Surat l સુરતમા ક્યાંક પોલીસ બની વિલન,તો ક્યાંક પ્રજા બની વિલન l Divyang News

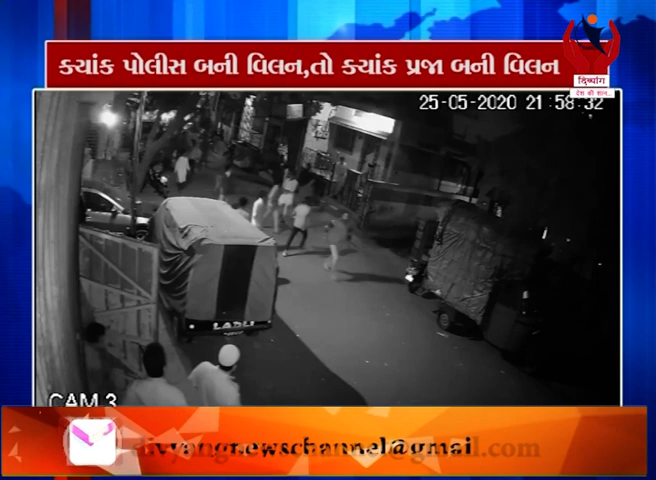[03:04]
सुरतना बिजा बनावमा लिम्बायतना सर्दार नगरमा रात्री दर्म्यान असामाजिक तत्व अय महिलाओ सामे त्रास कुजार्यों हतो द्रश्य मा जोई सकाई छे के 40 थी वदू असामाजिक तत्व नु टोरू हत्यार साथे